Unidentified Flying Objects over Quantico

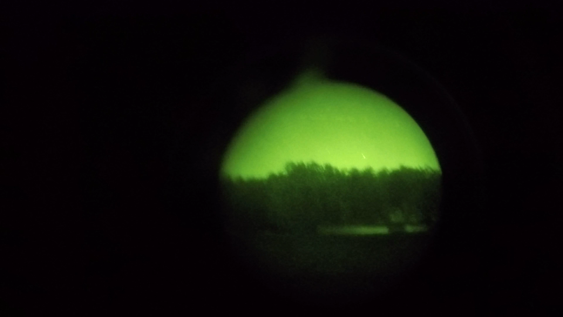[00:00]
it like went from all the way over there to there yeah it's like individual little pieces it could be
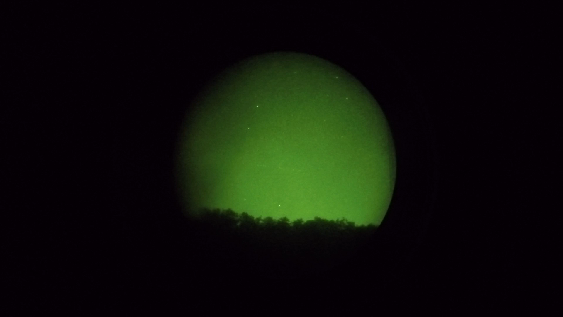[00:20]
like a shitload of drones in a line or something like that somebody
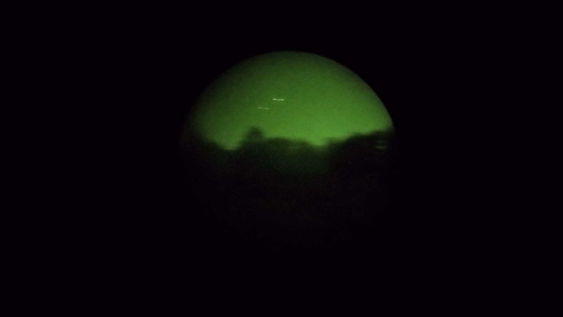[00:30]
else look cuz I got this fucking thing up I can't tell there's planes all over the place